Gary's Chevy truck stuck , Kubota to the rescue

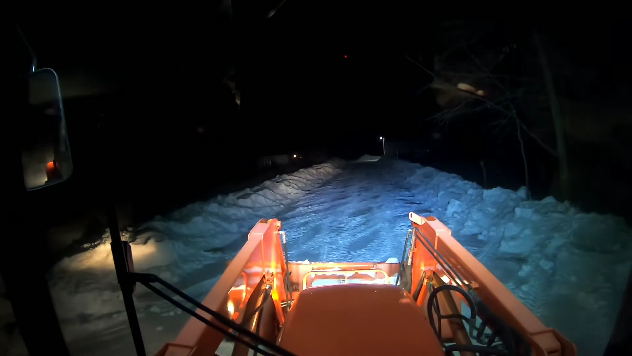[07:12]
And we're gonna go up and push the snowbank back on the back side of the house here.